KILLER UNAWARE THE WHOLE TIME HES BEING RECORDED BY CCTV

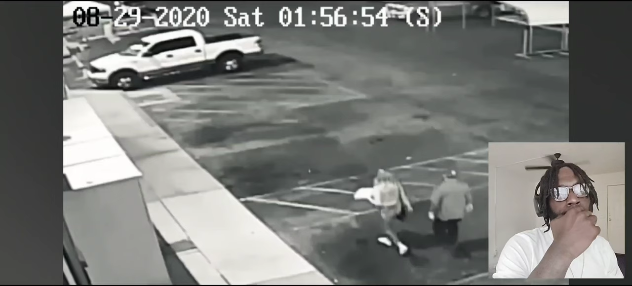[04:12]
It is now in the early hours of Saturday morning. The two have an animated but apparently friendly conversation as they return to Eric's truck.